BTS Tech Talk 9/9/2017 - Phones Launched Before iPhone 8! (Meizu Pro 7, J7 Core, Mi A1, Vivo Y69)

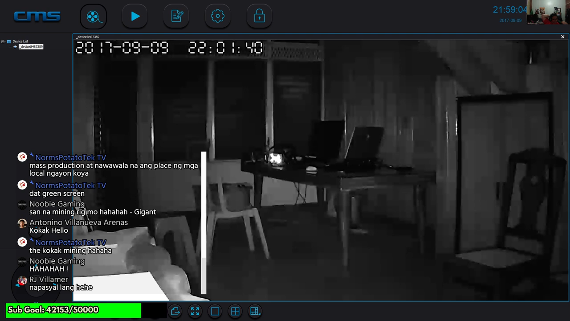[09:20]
Nandyan yung mining rig. Obviously, hindi niyo masyado makikita. Pero nandyan yan. On natin yung audio. Para marinig niyo yung fans. Oh, gusto niyo mag-zoom. Ano yan eh? Oh, gusto niyo mag, ano? Yan oh. Wow! Such webcam!
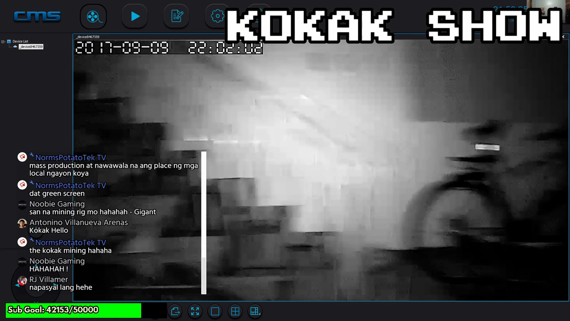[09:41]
Nandiyan yung bisikleta. Yan yung bisikleta ko tsaka yung exercise bike.
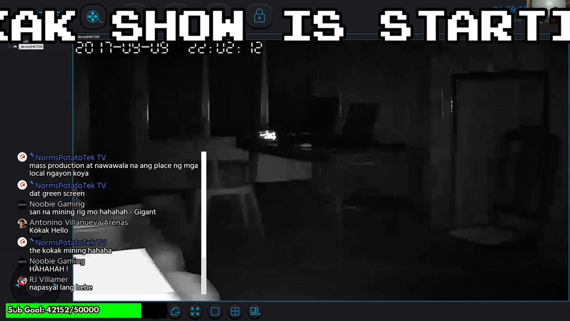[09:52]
Tsaka ano na dito.
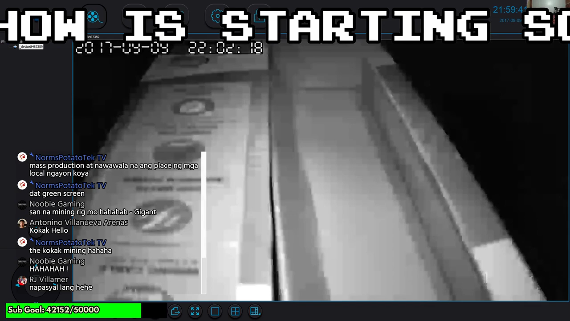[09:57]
Kahon nito na yung extension cord. Oh my god, nagwawala ang aking ano.
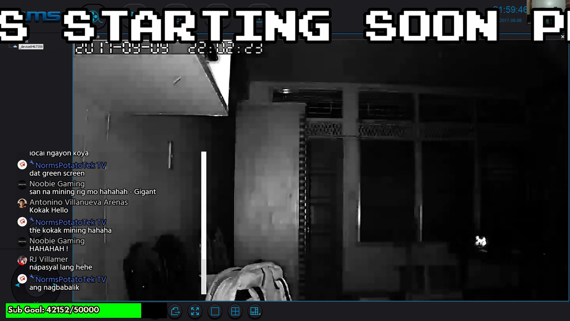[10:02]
Yun eh. Tapos yun yung mining rig. Andali. Kaya ba natin mag-zoom in? Paano ba mag-zoom in dito? This one? No, that's not it.